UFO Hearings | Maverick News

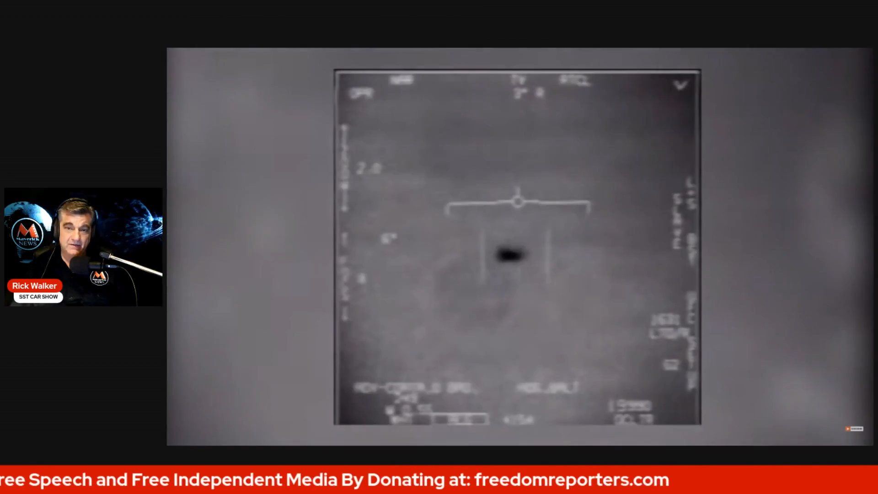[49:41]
Bam. That splotch. So for those of you just listening on our audio stream, we're looking at video of an unidentified flying object through, I believe, fighter jet instrumentation.
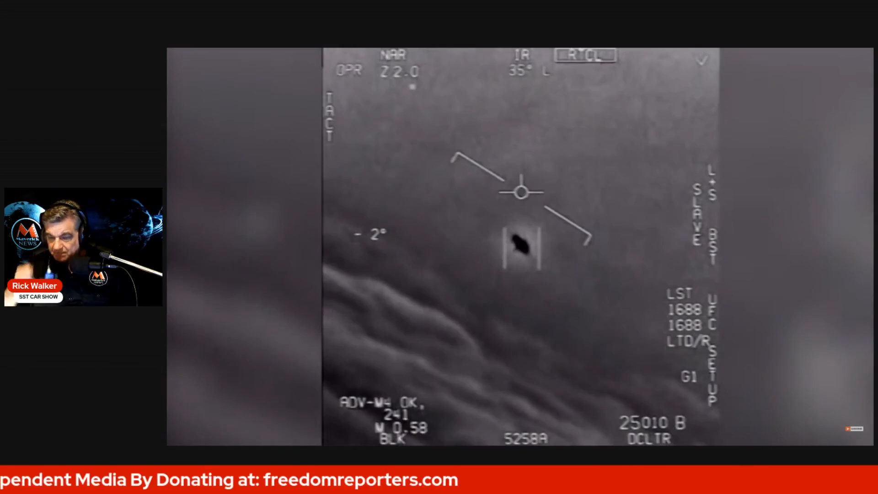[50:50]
Dude, this is a fucking drone, bro. There's a whole fleet of them. Look on the ASA. My gosh. They're all going against the wind. The wind's 120 knots from the west. Look at that thing, dude. That's not LNS though, is it? It's not. That is LNS, dude. Well, if there's like another thing, it's rotating.